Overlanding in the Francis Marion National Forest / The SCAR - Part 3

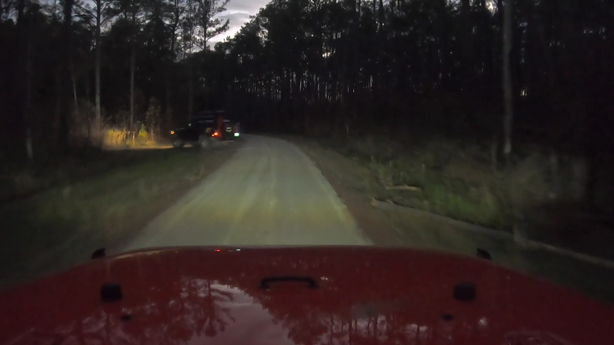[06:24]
We decided to take a huge gamble and push deeper into Francis Marion even as the sun was setting.
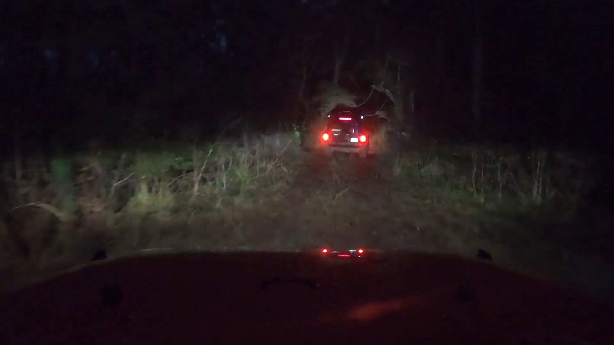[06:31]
Heading into the swamp at night with this much water and mud on the trails was bad enough.